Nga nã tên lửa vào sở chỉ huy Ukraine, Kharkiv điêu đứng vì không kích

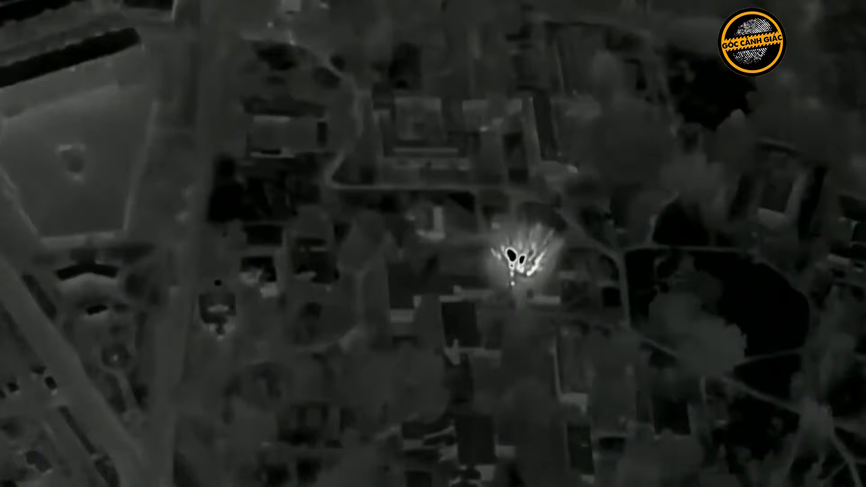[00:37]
Bộ Quốc phòng Nga sau đó đã đăng tải video ghi cảnh tên lửa được cho là Iskander tấn công vào khu vực rìa rừng một khu dân cư.
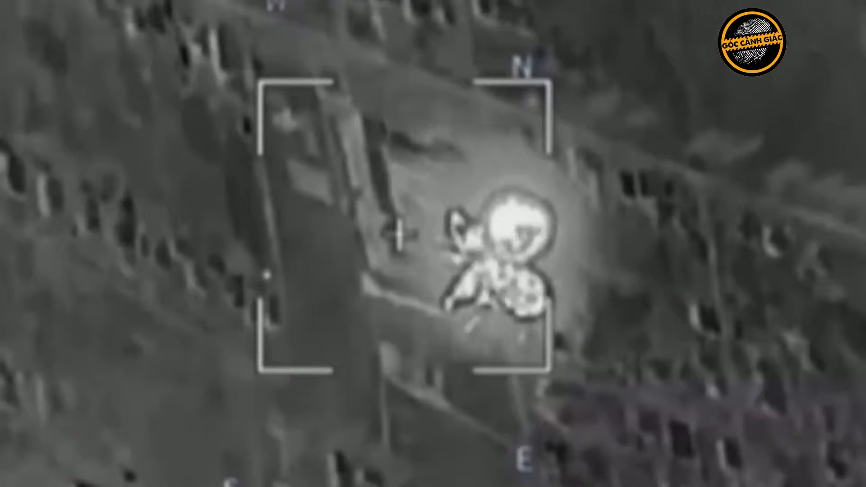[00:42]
Tuy nhiên, thời gian và địa điểm xảy ra vụ tấn công không được phía Nga công bố.